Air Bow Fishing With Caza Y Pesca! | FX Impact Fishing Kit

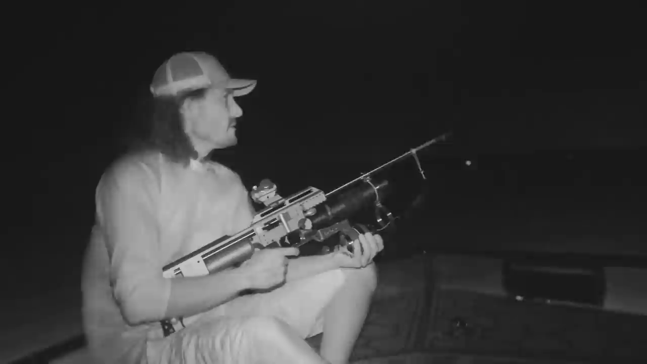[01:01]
I mean, we saw manatees. We saw gators.
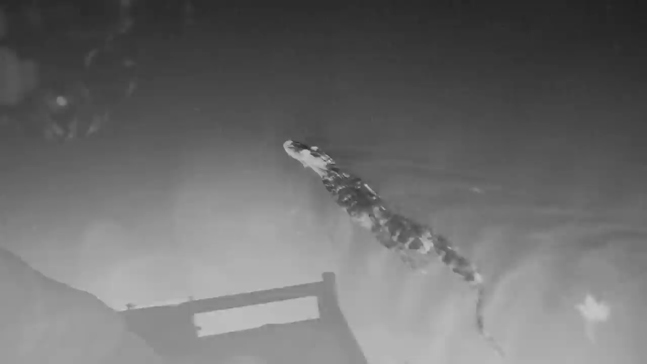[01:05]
We saw all kinds of wildlife. We shot a 51-inch gar. That's a big one.
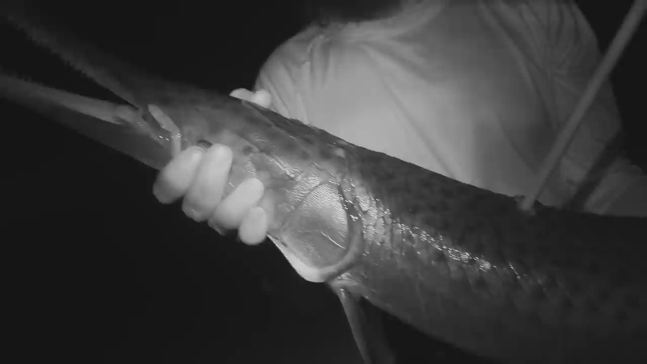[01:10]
All right, you got a hold of some nice sheep's head. Oh, big ones. Yeah, so we're going to be going out tonight and, you know, giving this thing a try.
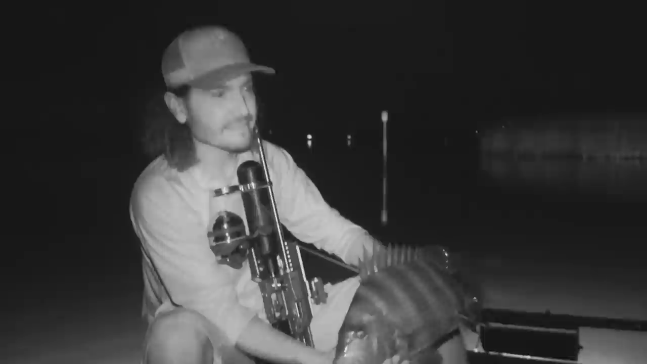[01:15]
So what's some of the challenges we came up with? We saw the power we had up pretty freaking high.
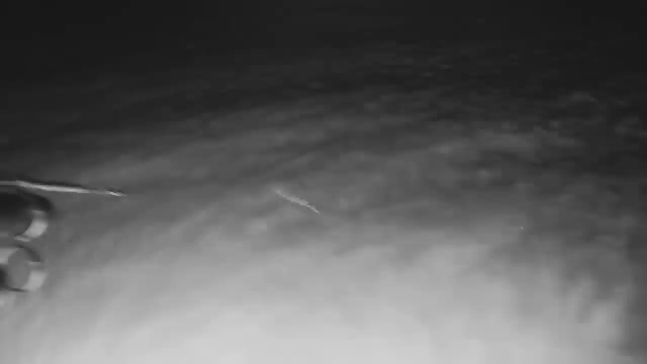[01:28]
Yep. And we cranked it down a little bit, and it was actually too powerful. Halfway, it was way too much already. And then we went down to one, and that was perfect. So, yeah.
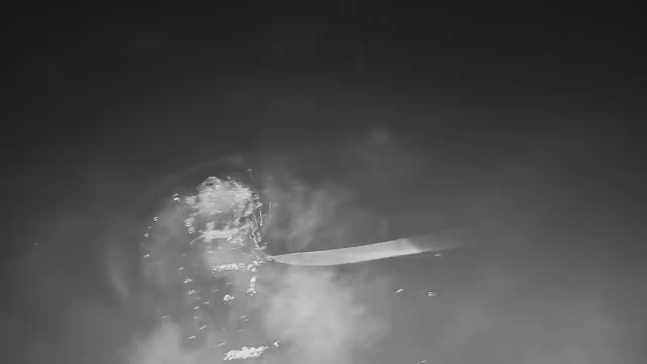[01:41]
And we were shooting fish like five feet deep.
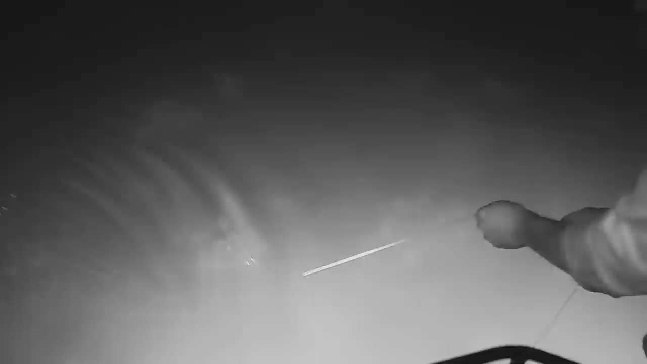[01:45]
I mean, that was a challenge. I never shot a fish that deep before, but we got it with this one.
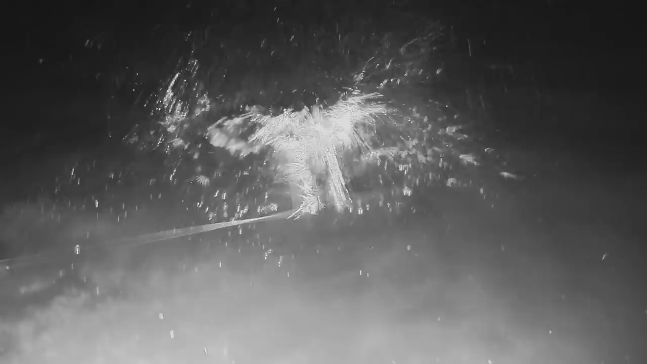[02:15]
Yeah, that's a tough shot, so we're going to try some deep shots again. Yeah, it's a small gator in the springs, right?
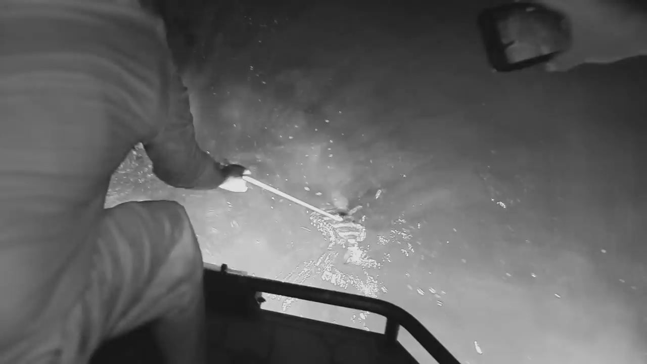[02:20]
That was something cool. It's really neat. That was neat. Well, let's get out there and see what we can poke with this thing this evening.